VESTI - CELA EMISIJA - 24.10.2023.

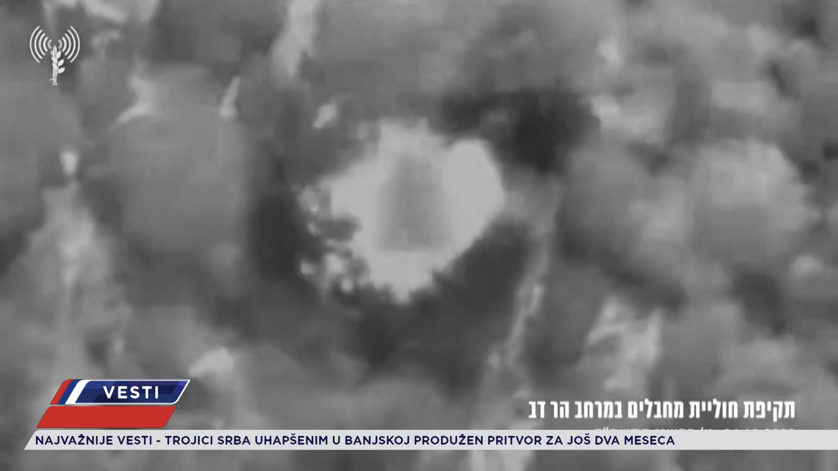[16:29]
Napadi su izvedeni i na položaj Hezbolaha u Južnom Libanu.